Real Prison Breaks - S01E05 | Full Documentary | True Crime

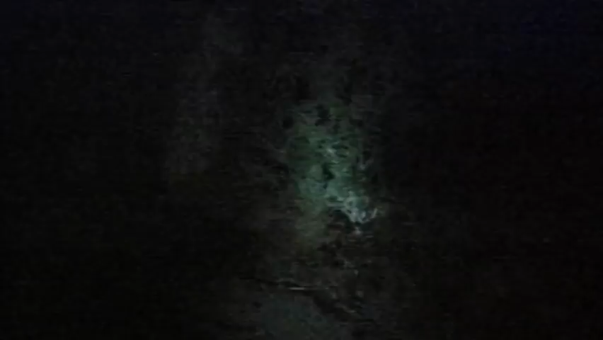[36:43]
That night, the chopper pinpoints the four escapees and their house guest huddled together in the bush.